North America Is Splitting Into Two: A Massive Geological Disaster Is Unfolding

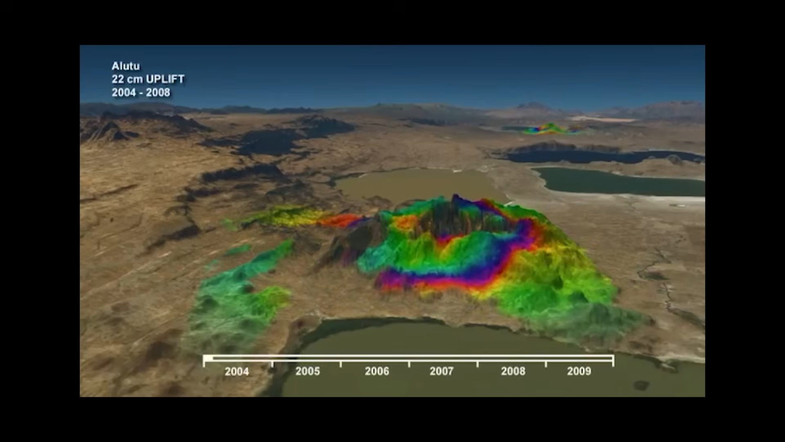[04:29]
It hosts swarms of earthquakes, uplift of the ground surface,